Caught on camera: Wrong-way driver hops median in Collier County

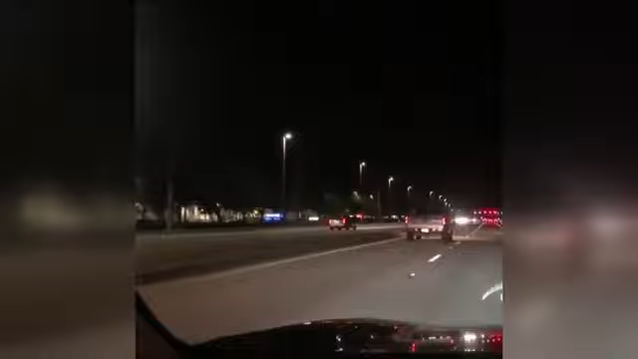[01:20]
A driver going the wrong way down Vanderbilt Beach Road. My God. Oh, my God. That's unreal. That is unbelievable. That's a death trap. You got to watch as the driver tries to go over the median after noticing those lights are headlights barreling in their direction. It's madness. That is madness. Yeah.